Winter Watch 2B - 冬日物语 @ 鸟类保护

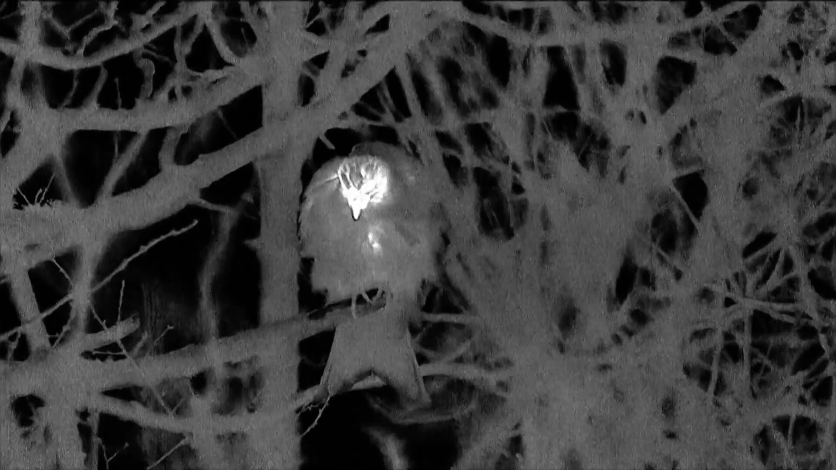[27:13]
Now, they get particularly muddy feet in the winter, and they often preening their feet, their feathers. Now, also, we were thinking, well, do they get together like starlings and wagtails?